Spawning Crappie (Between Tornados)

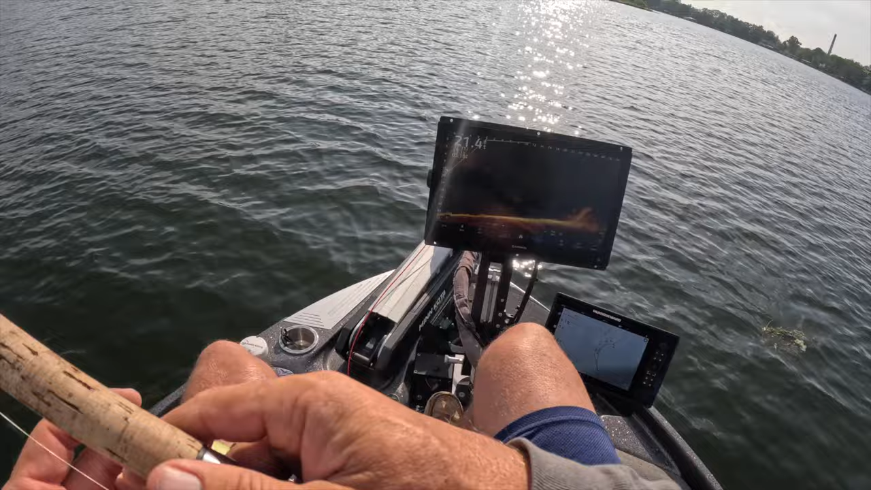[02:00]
looking pile right here guys definitely some good sized fish now who knows how these fish are going to react we've got about eight inches of rain um so who knows we're gonna see but yeah we got some takers right there he's pretty aggressive oh yeah he's gonna hit it boom there's our first fish guys first